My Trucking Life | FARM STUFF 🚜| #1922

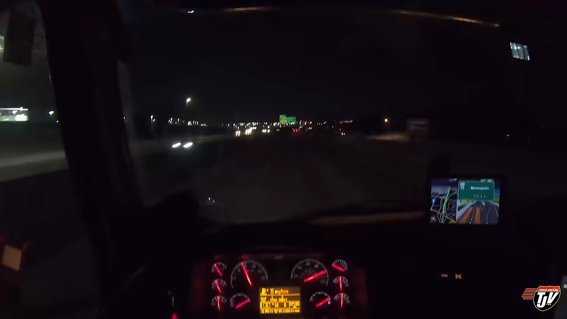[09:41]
coming up to the south end of Minneapolis St. Paul here 35 we're gonna keep to the left I 35 goes into St. Paul I 35 W goes into Minneapolis we want to go into Minneapolis continue on this road for 14 kilometers so it shouldn't take too long to get around the city the time is 7 30 p.m.
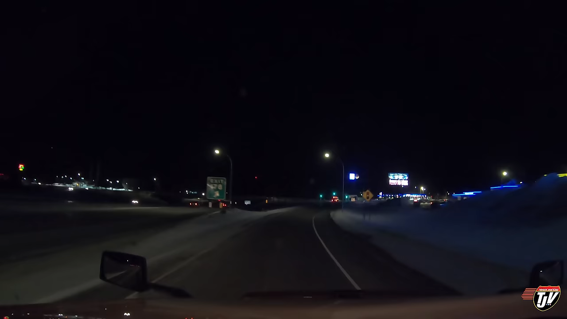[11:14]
once again here in Clearwater Minnesota I'm gonna pull it in here it's quarter to nine my 14 hour day is coming to an end soon and it's starting to get really cold the cold really sets in at night go straight this time you know no I don't want to go too far in the cold I don't like risking that I like having a warm place to go inside to if the weather gets really cold and my truck decides not to run anymore so we'll go see if our spot is open for us